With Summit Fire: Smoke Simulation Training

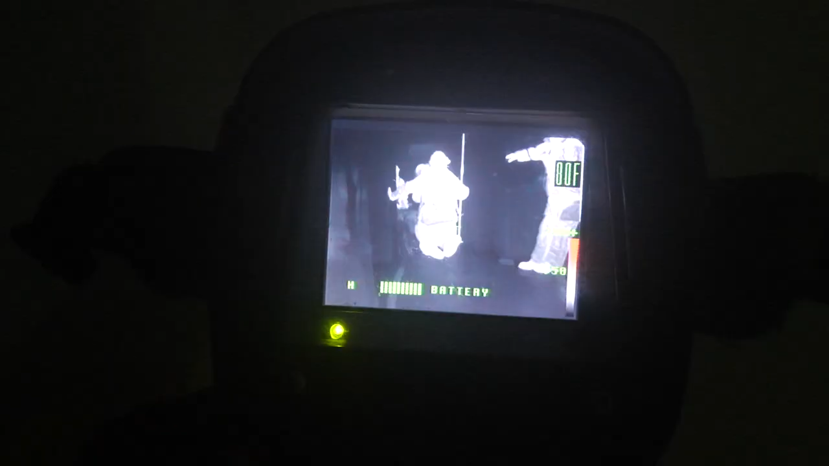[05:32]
Now mind you, there's a hose team down there fighting the fire. Now this is a view through our TIC or thermal imaging camera or infrared camera.
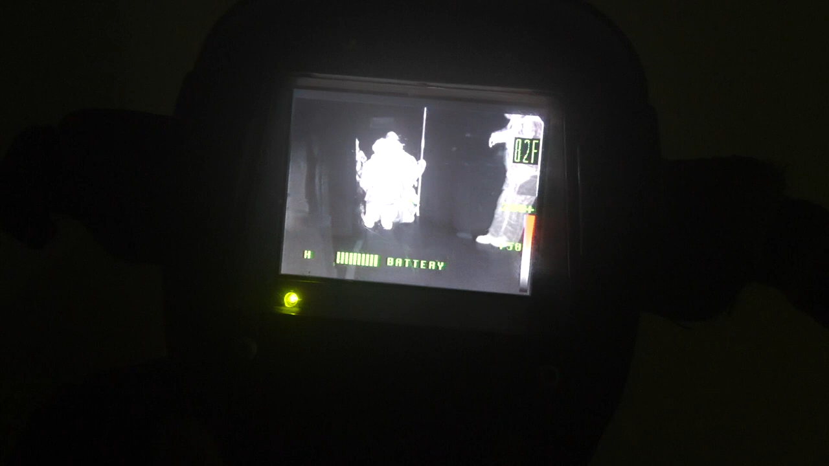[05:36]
This works off of temperature.
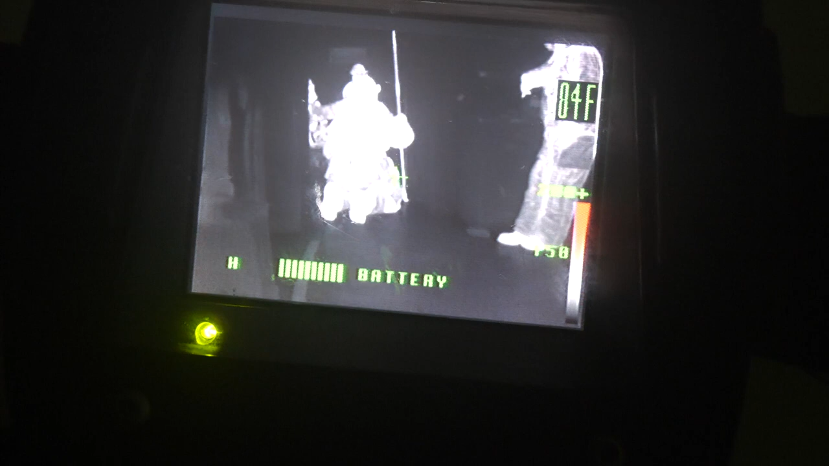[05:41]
So in the upper right hand corner, you can see the temperature in the basement 73. Mind you, it was 95 degrees outside.
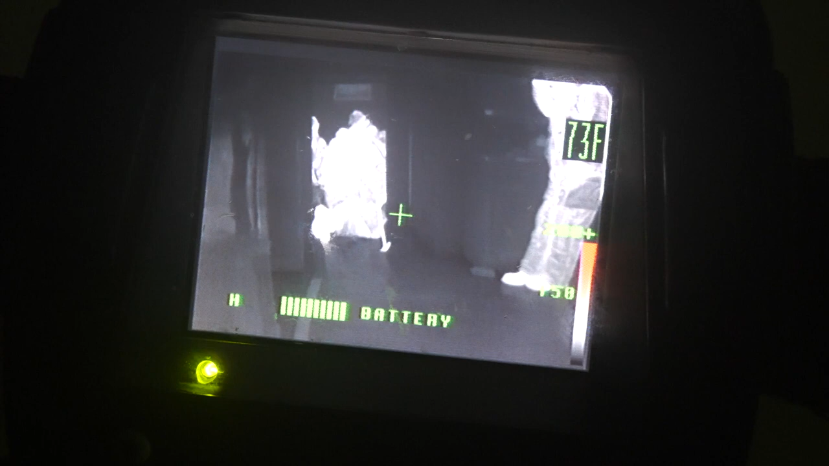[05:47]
On screen: spot 73°F
So there's a 20 degree difference. But this will measure the temperature in the basement. Obviously the firefighters are a little warm.
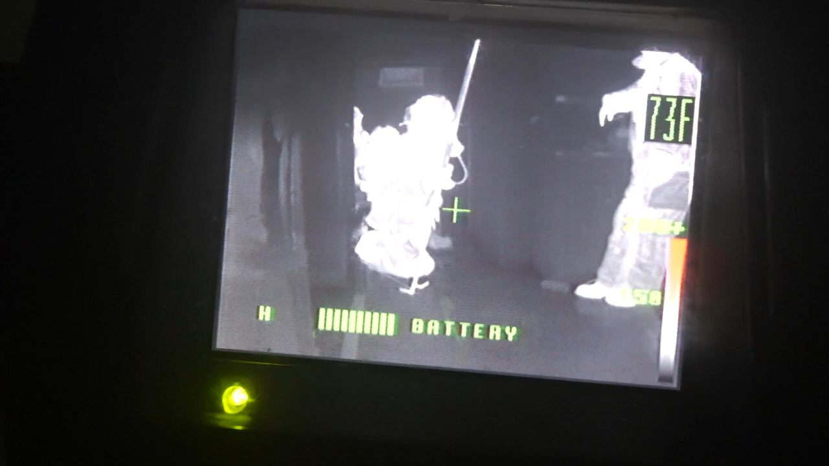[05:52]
On screen: spot 73°F
So they show up as white images. So you can see them crawling around.
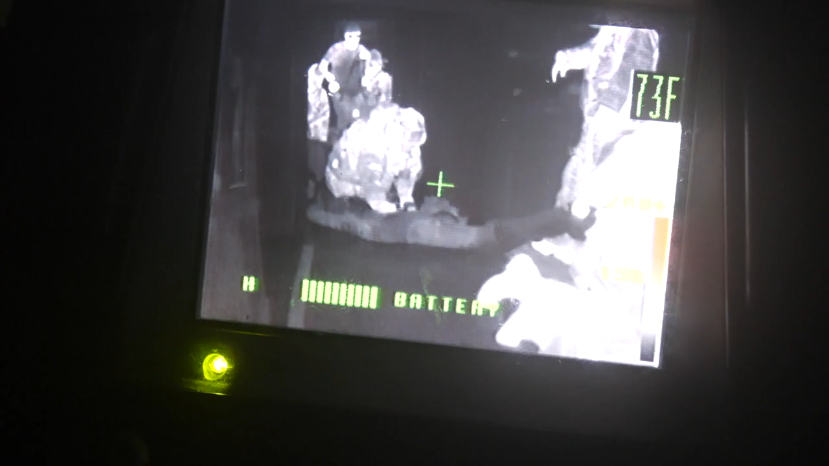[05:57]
On screen: spot 73°F
They're removing the victim. And here they're crawling around again, trying to make their way out. Back to the stairs.